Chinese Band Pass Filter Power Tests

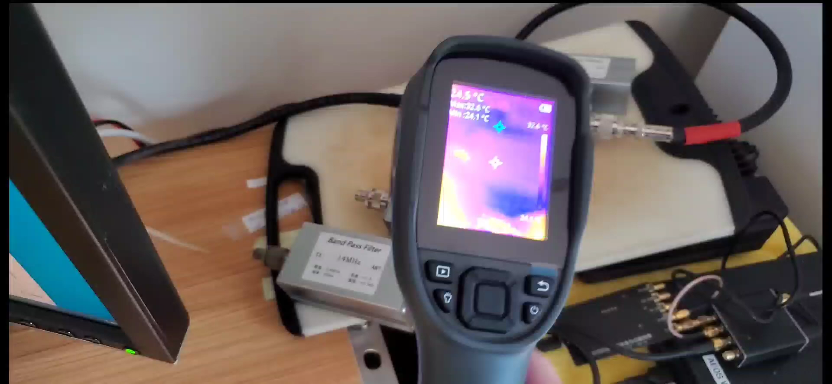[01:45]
I have here the heat gun that we can use to monitor the heat.
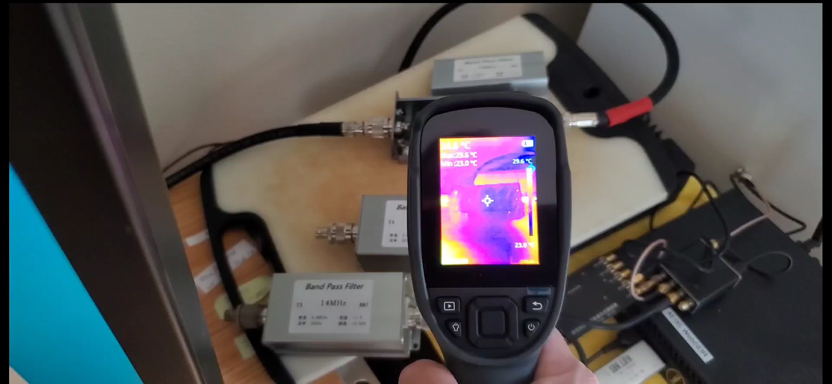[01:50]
So I have it in Celsius right now so right around here is 24.5 Celsius or so.
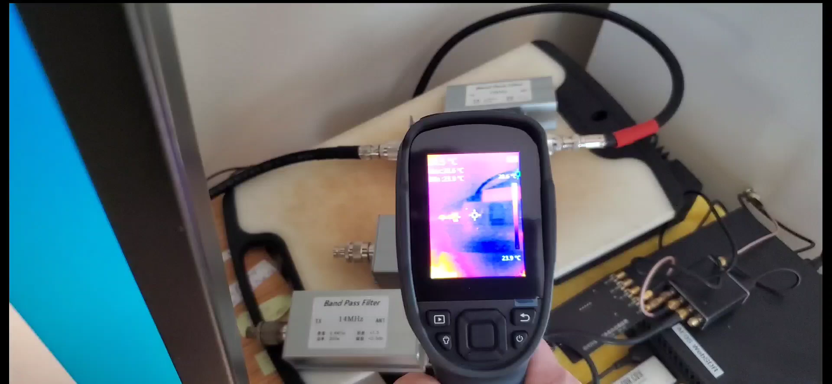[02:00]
Kind of the room temperature if you look here at the wall we have 24.8.
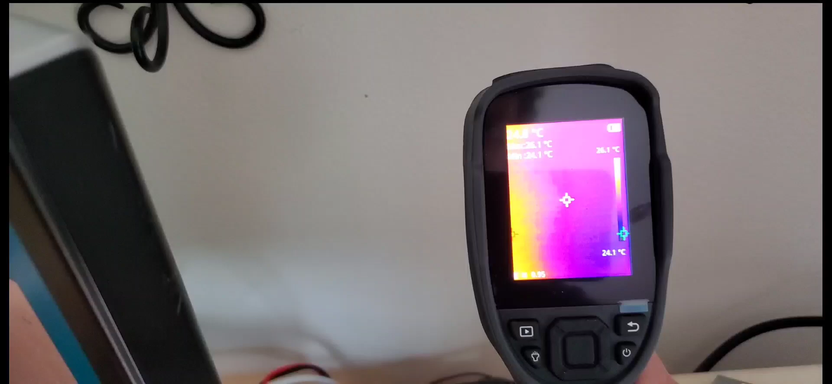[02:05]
On screen: scale bottom 24.1°C
Let's look at the table there.
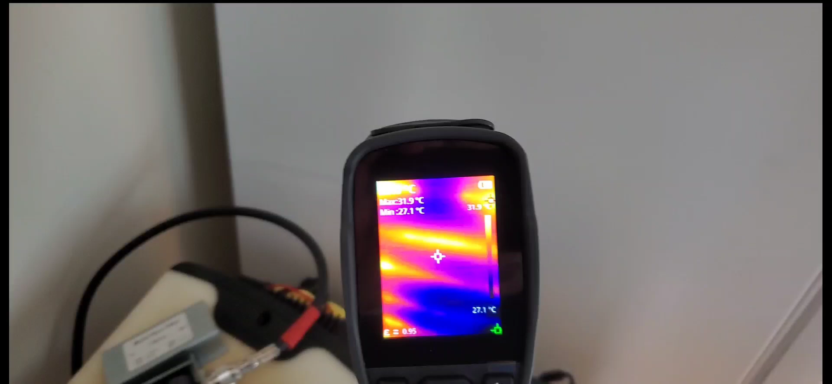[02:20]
so you see the coils that dissipate the heat on the walls right nicely here. And so obviously that area will have a bit of higher temperature.
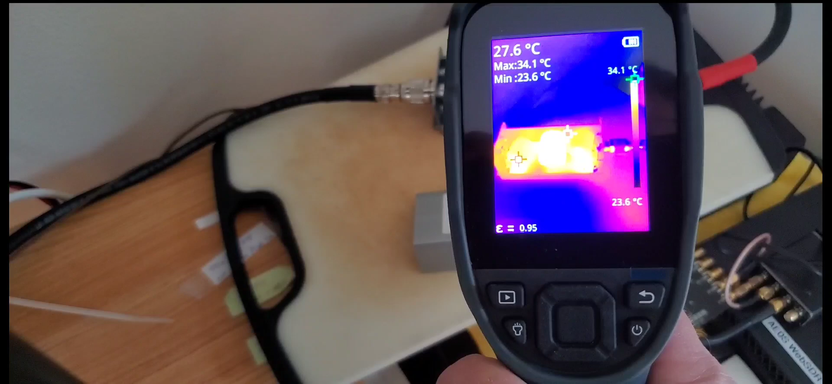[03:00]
On screen: spot 27.6°C, max 34.1°C, min 23.6°C, scale top 34.1°C, scale bottom 23.6°C
was upping the power to 50 watts. So it took a little bit time to adjust everything. But so we have run it for quite a while.
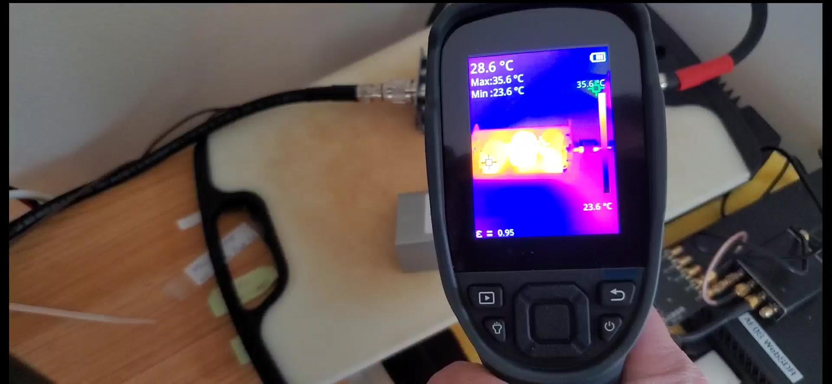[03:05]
On screen: spot 28.6°C, max 35.6°C, min 23.6°C, scale top 35.6°C, scale bottom 23.6°C
So right now the temperature doesn't look bad at all. So if you look at the center core, the center one is only 30. Definitely the more warm core is the one right over here. The first one that is 33, 34. No, it's off. One sec. Okay, we transmit again.
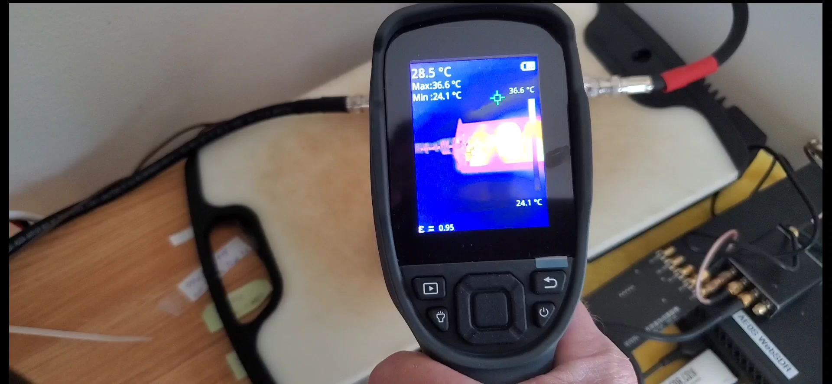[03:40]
On screen: spot 28.5°C, max 36.6°C, min 24.1°C
Yeah, the max 35 right now. So it's not bad at all right now. The second core is, the third core is actually a little bit lower in temperature.
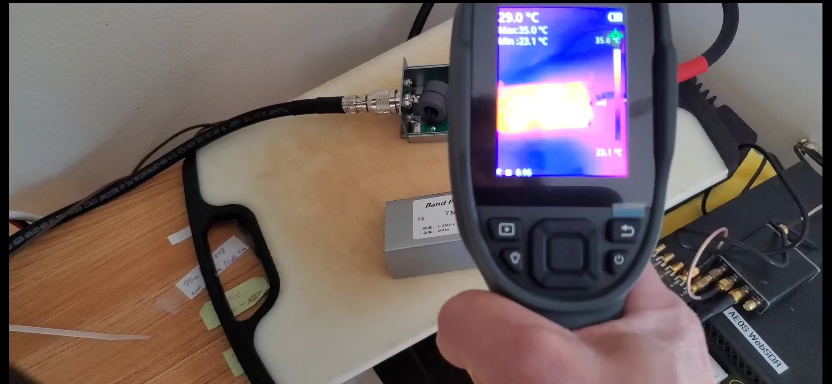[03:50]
On screen: max 35.0°C, min 23.1°C, scale top 35.0°C, scale bottom 23.1°C
So those temperatures are not bad.
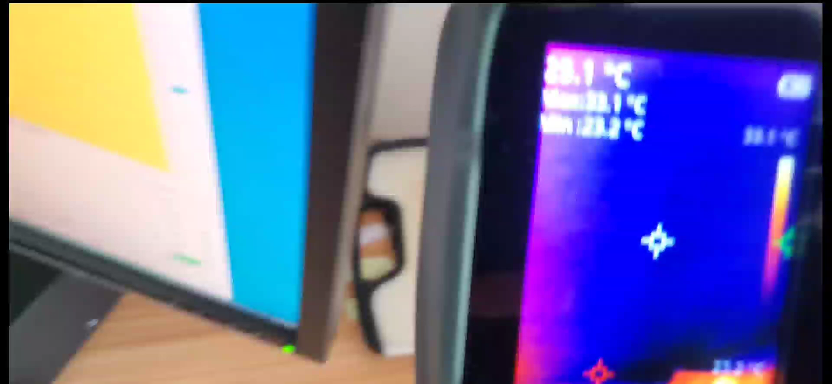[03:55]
If you compare that to the temperature of the monitor,
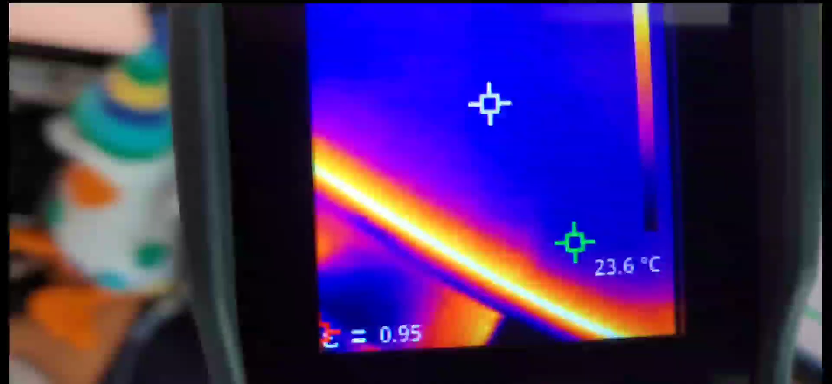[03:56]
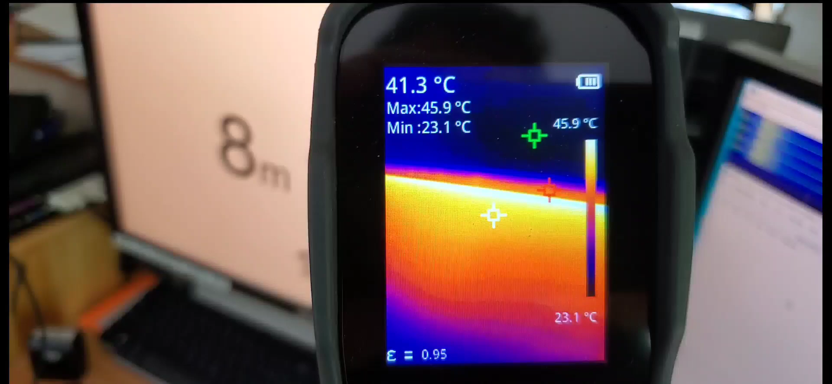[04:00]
On screen: spot 41.3°C, max 45.9°C, min 23.1°C, scale top 45.9°C, scale bottom 23.1°C
we have there more than 40 on here. So we're good so far. Let me go ahead and up that to 100
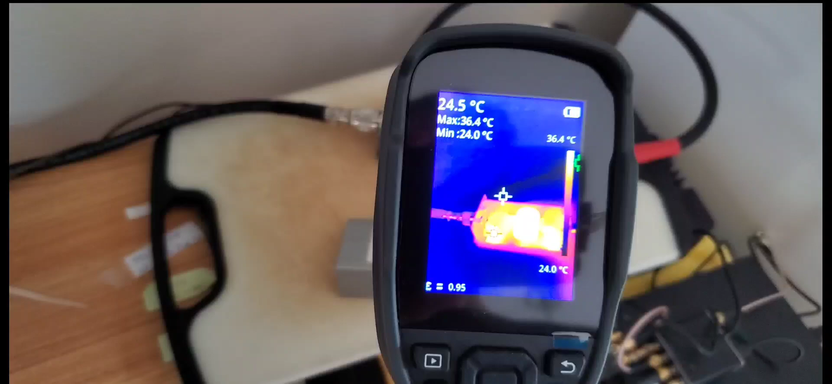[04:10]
On screen: spot 24.5°C, max 36.4°C, min 24.0°C, scale top 36.4°C, scale bottom 24.0°C
watts and we'll see how that filter performs then. So I'm running here at full power now.
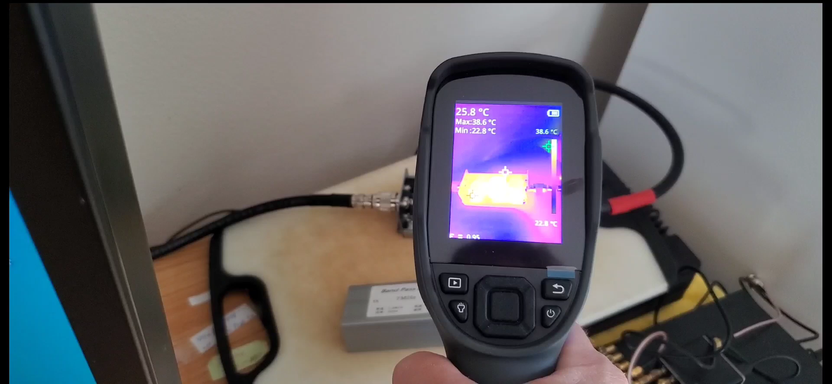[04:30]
On screen: spot 25.8°C, max 38.6°C, min 22.8°C, scale top 38.6°C, scale bottom 22.8°C
That is at 95 watts according to the HF Auto and 100 watts according to the ICOM IC7300. And we're right now at 9 minutes. So we can run that a few more minutes and see what the temperature is.
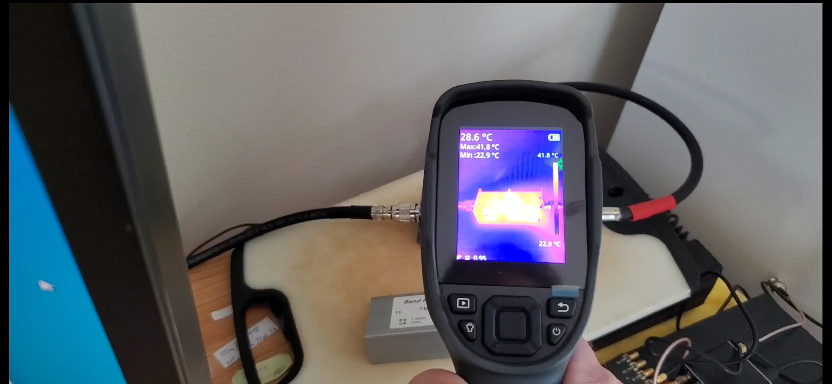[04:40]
On screen: spot 28.6°C, max 41.8°C, min 22.9°C, scale top 41.8°C, scale bottom 22.9°C
So definitely got warmer. We have 40 degrees, 43 degrees here.
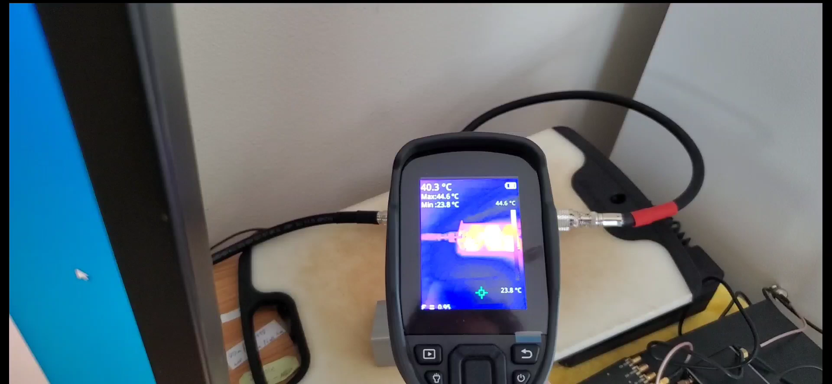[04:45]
On screen: spot 40.3°C, max 44.6°C, min 23.8°C, scale top 44.6°C, scale bottom 23.8°C
The middle one is 33 degrees and the last core is 30. Well, it's dropping right now.
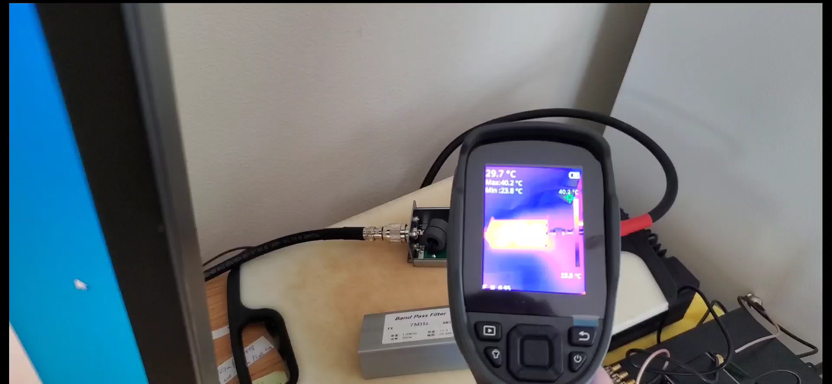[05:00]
On screen: spot 29.7°C
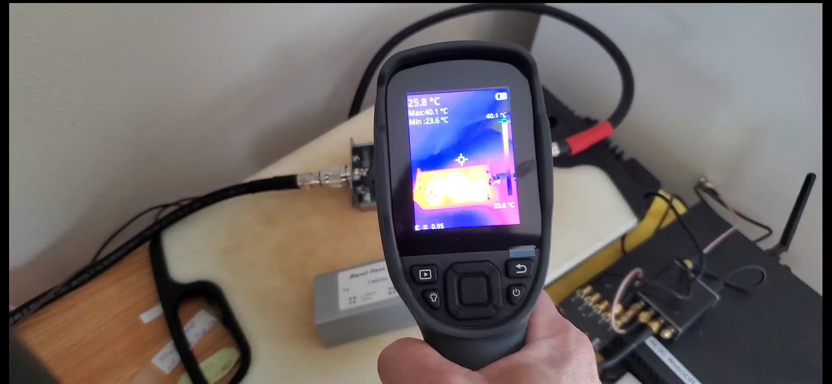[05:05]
On screen: spot 25.8°C, max 40.1°C, scale top 40.1°C
Okay, let's measure that again.
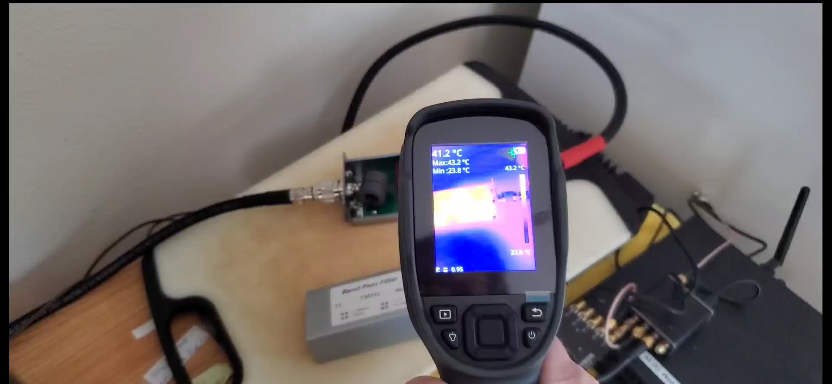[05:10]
On screen: spot 41.2°C, max 43.2°C, min 23.8°C
30, 40 degrees. Yep. First core is 44 degrees.